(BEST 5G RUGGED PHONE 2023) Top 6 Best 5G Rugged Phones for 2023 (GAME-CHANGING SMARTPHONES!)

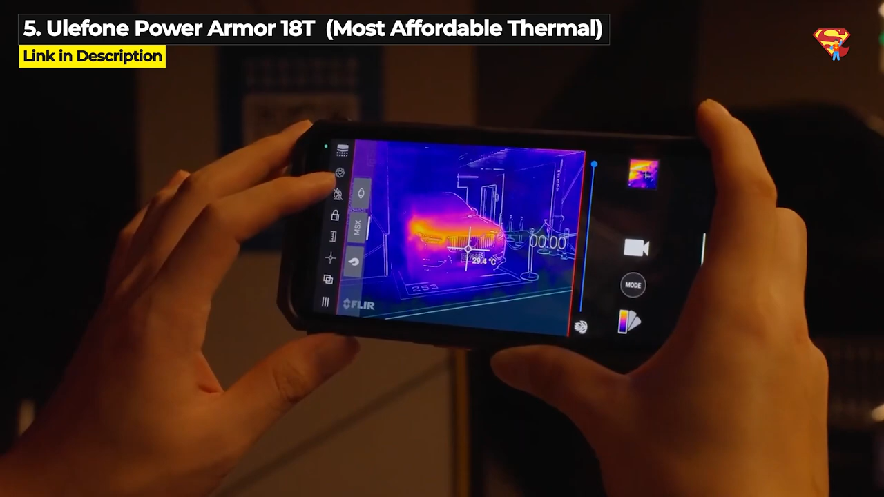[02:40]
Plus it's got a FLIR thermal imaging camera.
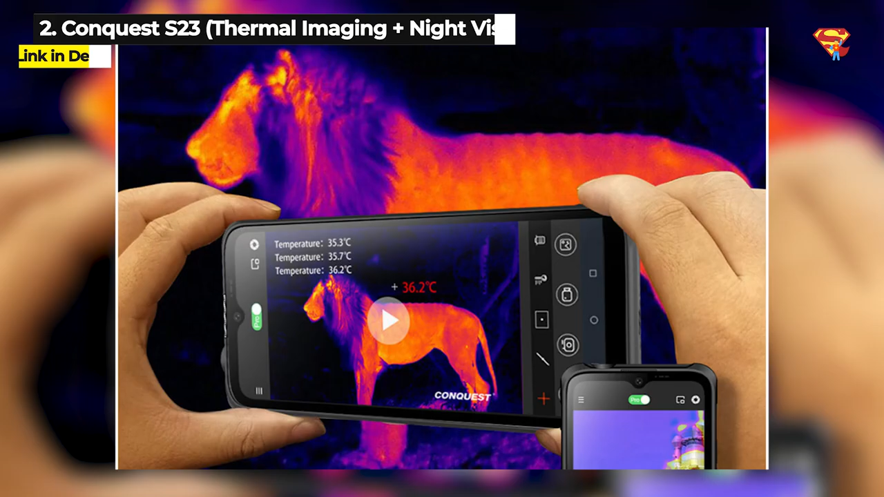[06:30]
Along with night vision and thermal imaging,